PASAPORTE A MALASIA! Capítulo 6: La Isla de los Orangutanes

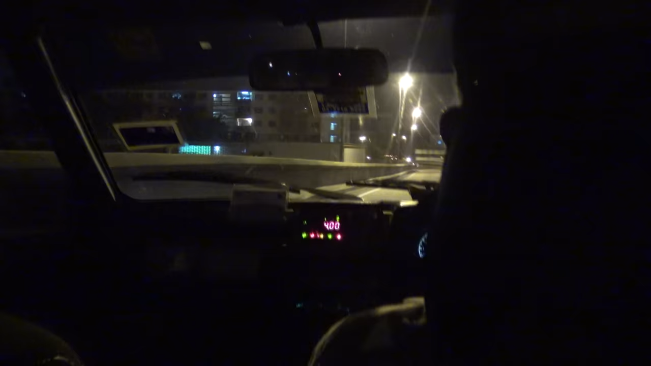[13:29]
Pues ya estamos en el taxi camino al aeropuerto.
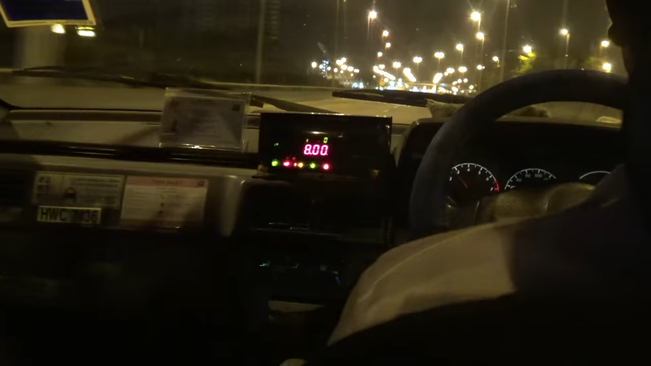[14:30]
O sea, el tío te dice, te llevo por 80. Y muchas veces no se baja del burro, a veces puedes negociar, pero vamos.